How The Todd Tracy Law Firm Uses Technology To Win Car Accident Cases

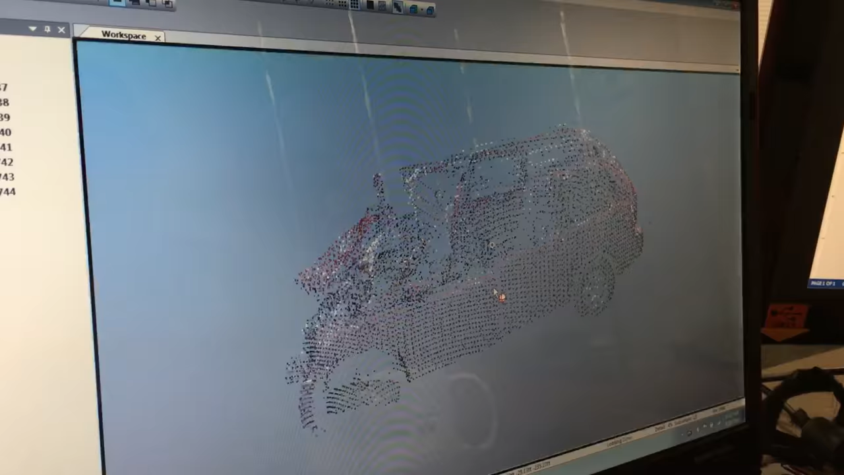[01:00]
Because I've only heard of 3D models.
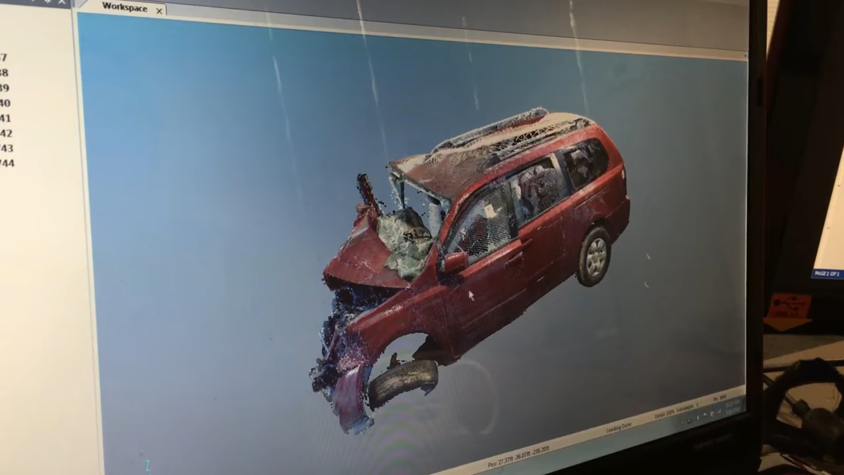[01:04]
Well, a 4D model takes it one step further and we can take the vehicles and spin them around once we've made
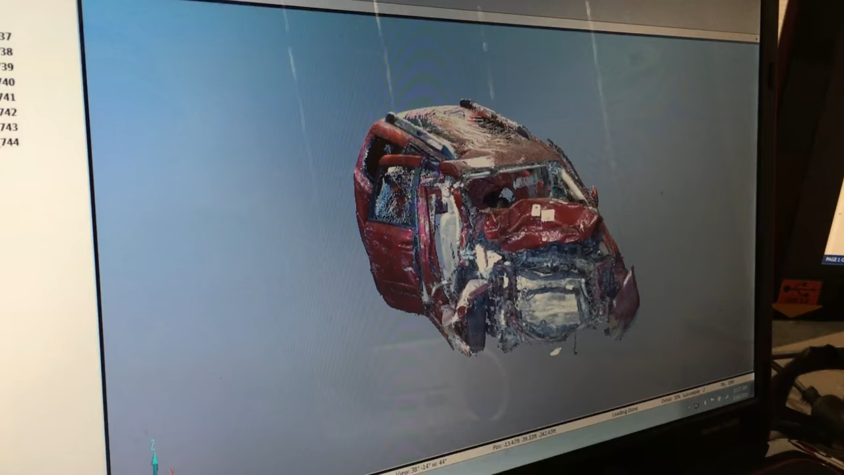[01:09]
a complete replica of it so that at trial we can spin it around so that the jury can see any side,
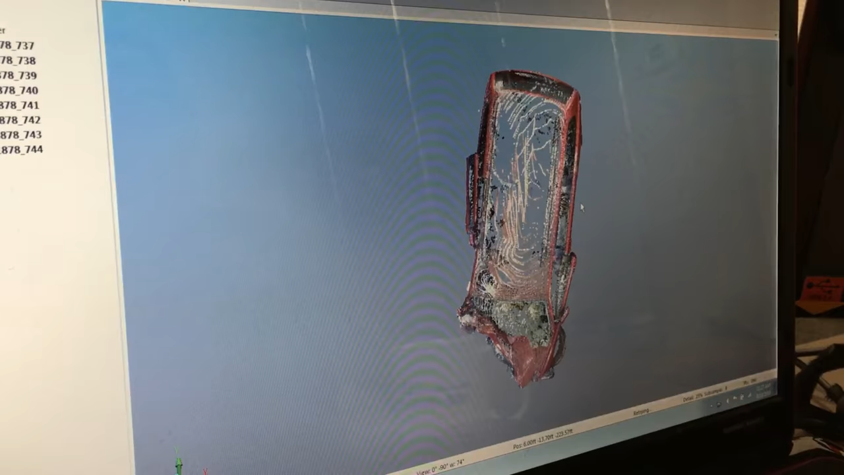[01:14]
the top, the bottom, the sides. We can cut the vehicle in half.
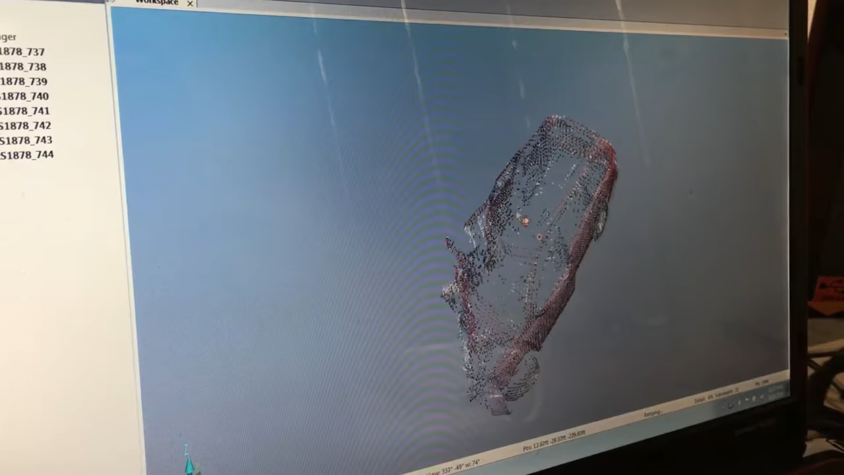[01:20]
We can slice it up in any manner so that the jury can understand this is the extent of the damage.
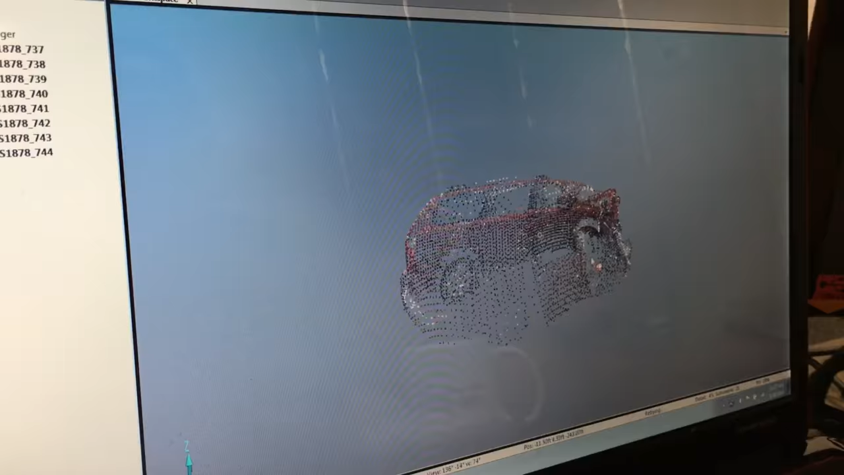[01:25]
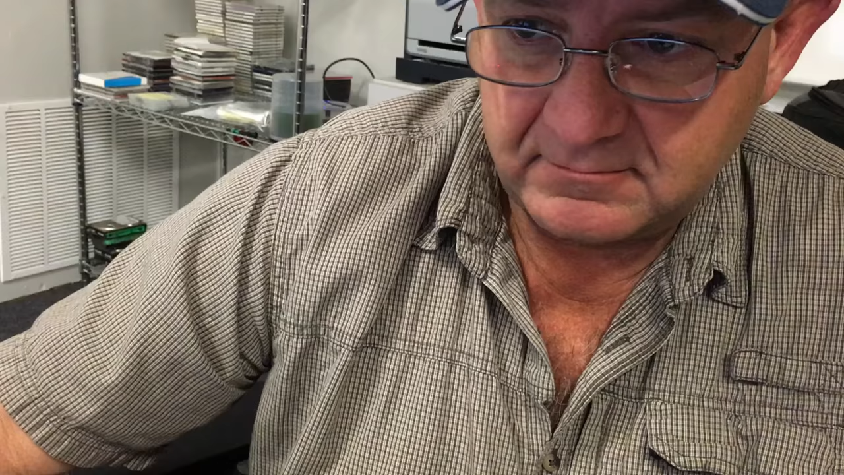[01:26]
More importantly though,
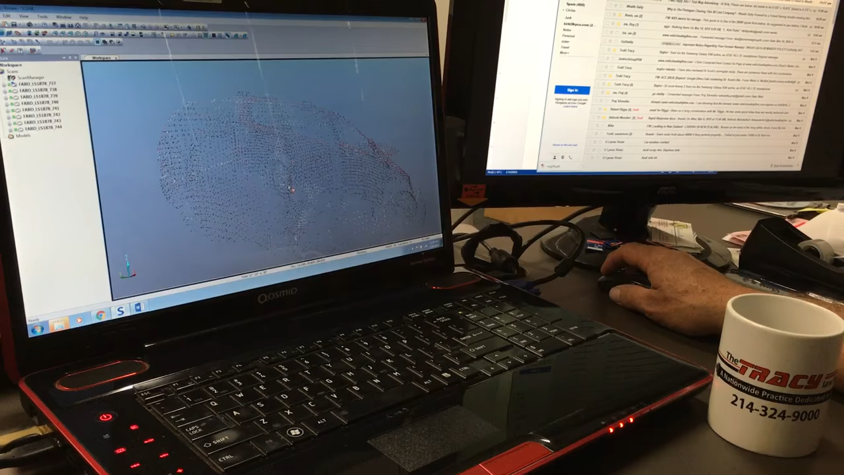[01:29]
what the ferro scanner does is it gives us an
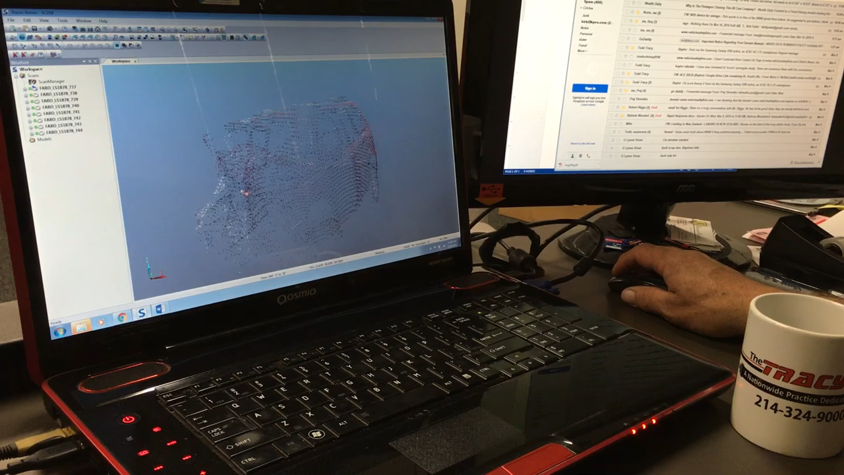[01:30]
opportunity to understand how the accident forces and the energy dissipated throughout the accident.
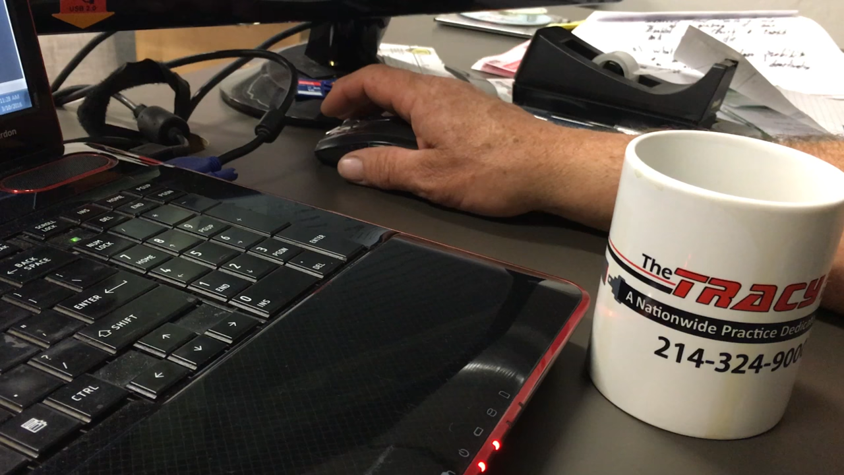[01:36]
Another aspect that we use it for is to look at
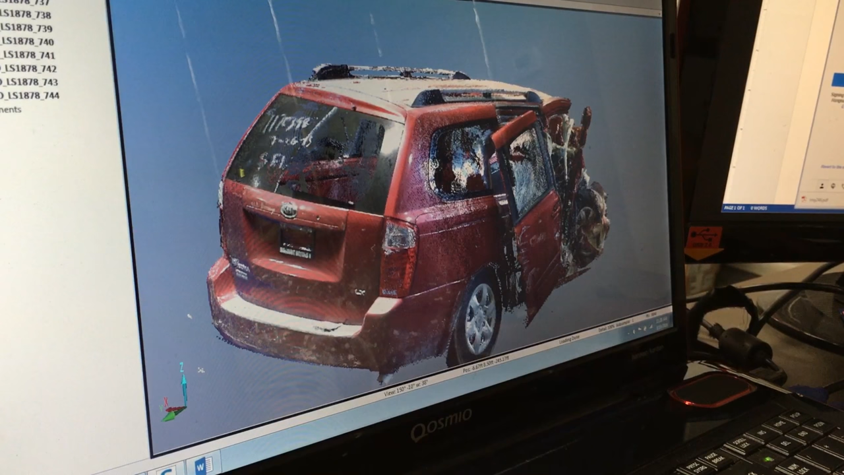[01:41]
how has the occupant's survival space been destroyed in a rollover or how has the occupant's survival space changed in frontals, sides, or rears.